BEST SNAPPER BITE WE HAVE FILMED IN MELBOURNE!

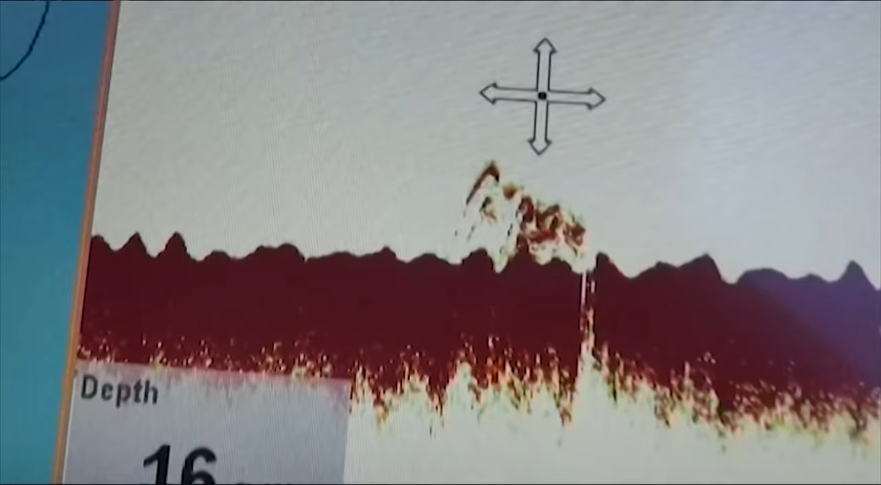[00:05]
Okay, for all our visitors around the world, this is Port Phillip Bay in the height of snapper season, and that is what it looks like.